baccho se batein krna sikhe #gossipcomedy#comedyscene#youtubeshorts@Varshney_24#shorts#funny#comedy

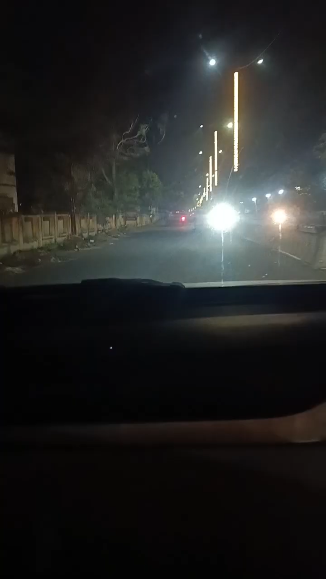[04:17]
तो हम लोग आ चुके हैं मार्केट, मार्केट में बस ऐसे ही घूम रहे हैं,
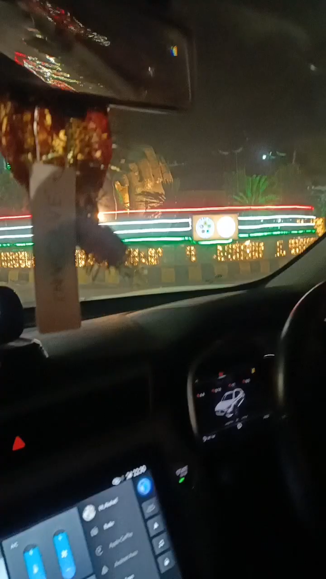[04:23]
रात में मौसम अच्छा होता है, डेली आ जाते हैं थोड़ा सा घूमने के लिए।